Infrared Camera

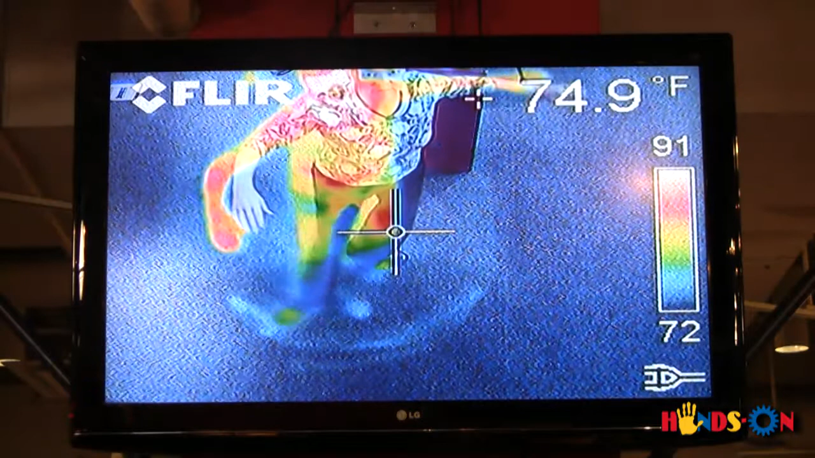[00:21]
On screen: spot 74.9°F
Scrape your foot across the floor and what do you see? The streak you see is the heat generated by the friction between the bottom of your shoe and the carpet.
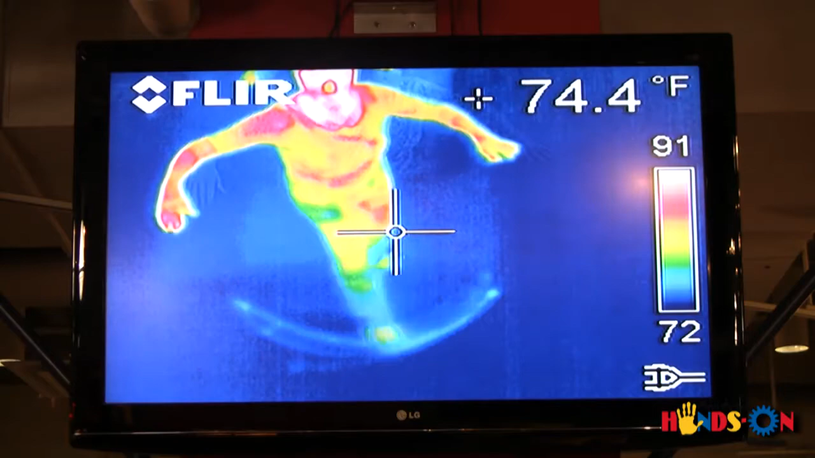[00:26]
On screen: spot 74.4°F
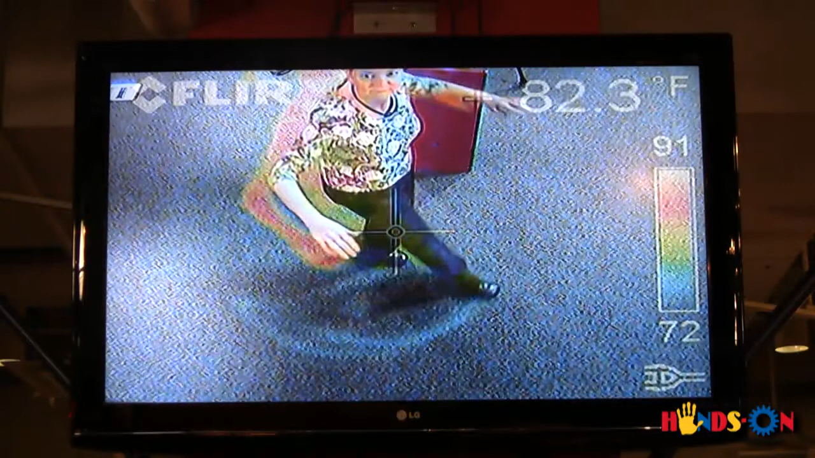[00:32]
On screen: spot 82.3°F
The infrared camera lets you see heat emitted by your body and other objects, also known as infrared light.